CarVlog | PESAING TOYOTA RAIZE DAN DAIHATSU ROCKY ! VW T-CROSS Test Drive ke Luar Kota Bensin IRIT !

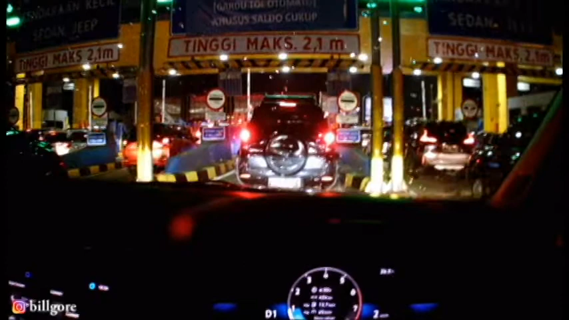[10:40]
Nah, gue udah sampai di tol elevated ya. Ini jalanannya cukup ramai.
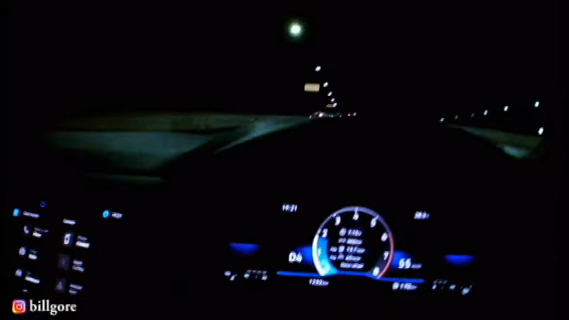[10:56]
Tadi habis macet-macetan tadi sebelum naik tol elevated.
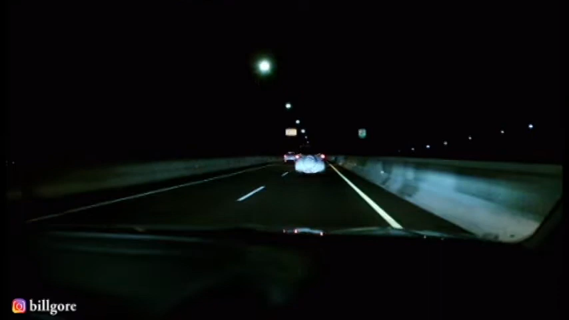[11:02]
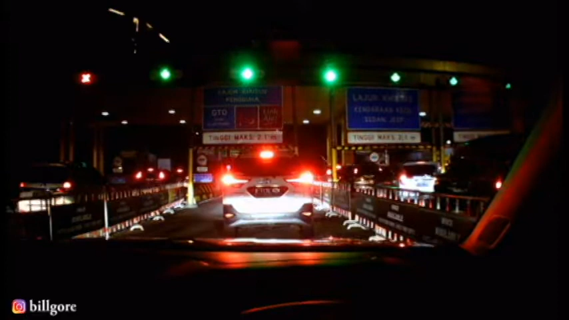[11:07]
Oke guys, gue udah sampai di gerbang tol Tangerang. Ini bensin sisa 2 bar.